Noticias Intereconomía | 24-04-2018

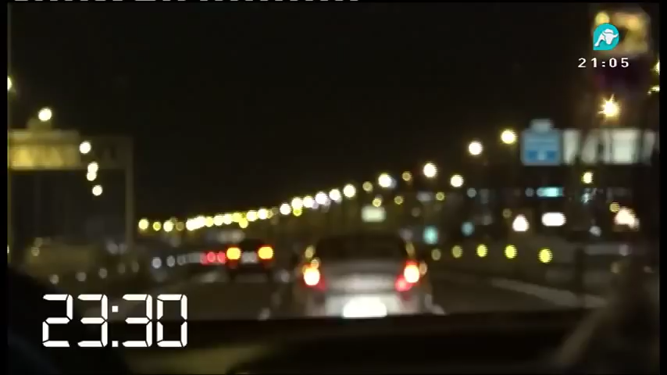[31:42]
11:30 de la noche, es la hora H.
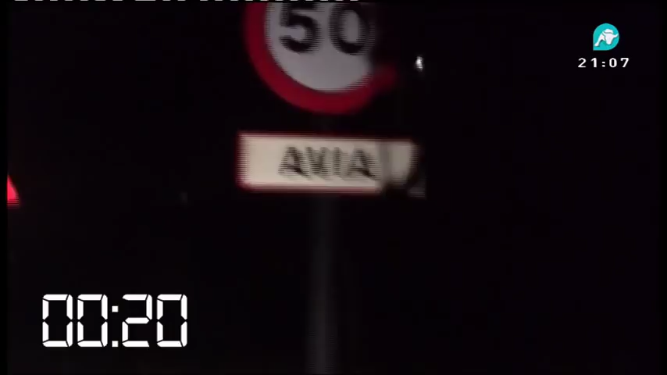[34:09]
12 y 20 de la madrugada, llegamos a Avia.